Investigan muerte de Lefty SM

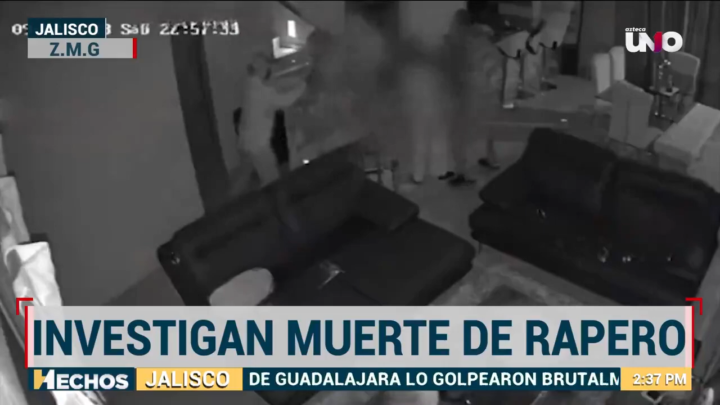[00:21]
Las imágenes son de la cámara de seguridad de su casa y fueron difundidas junto a la oferta de una recompensa para quienes proporcionen datos sobre los presuntos
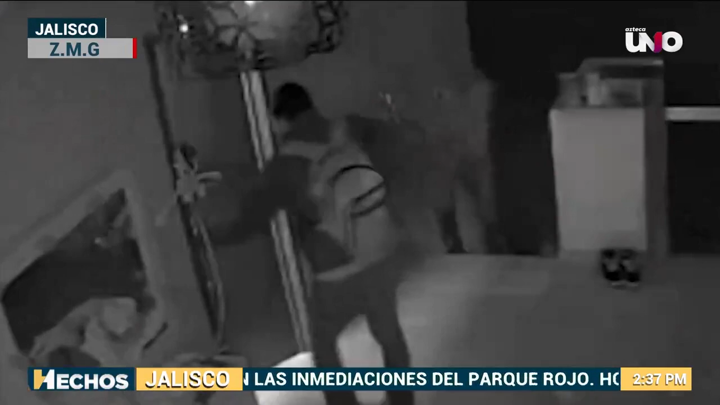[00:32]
recompensas que oferta la familia y que para la ley son acuerdos entre particulares.